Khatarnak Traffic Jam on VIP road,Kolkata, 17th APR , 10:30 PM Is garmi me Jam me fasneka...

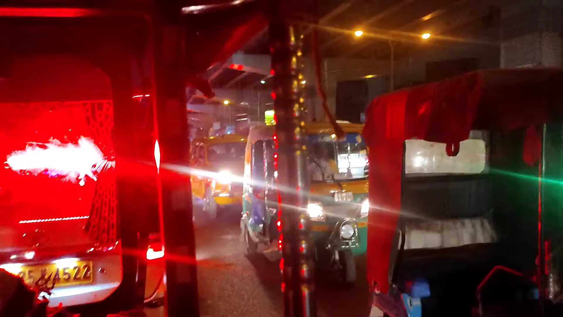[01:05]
तो इतना भयानकर जैम लगा है तो अभी थोड़ा क्लियर हो रहा है रूट थोड़ा थोड़ा कड़के साहथ सामने काम
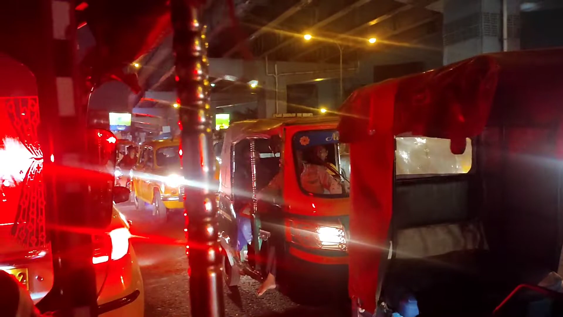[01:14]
बागड़ा कुछ चल रहा होगा तो इसलिए इतना बुरा हाल है आज
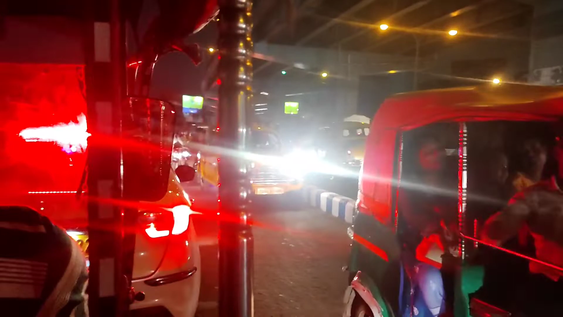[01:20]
तो मैं कैमेरा ओन किया इसलिए कि कभी-कभी situation इतना हो जाता है कि पहले क्या होने मला है तो लोग भूज गए यहां
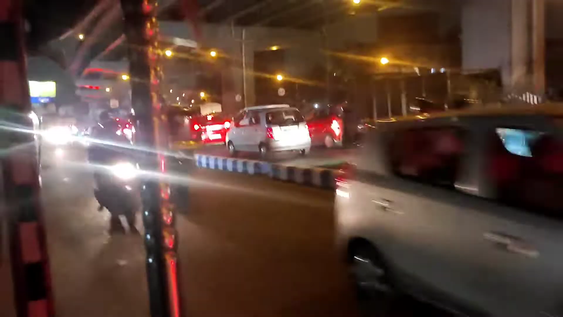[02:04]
जैम में पसा हुए फिर भी वाल देड़ा है अभी थोड़ा सांत लग रहा है तो ऐसा है कुछ अलत तो पीछे जो एंबुलियों से पता है कब तक निकल पाएंगे यह से
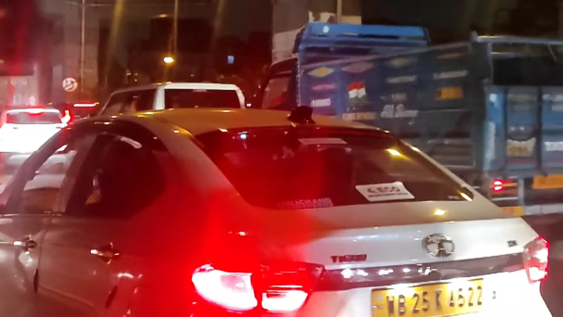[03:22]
में दोट से गाड़ी जो है बिसिकली पुटपाद भी आजा है अभी पुरा जैम कर दिया पुटपाद भी पुटपाद भी आजा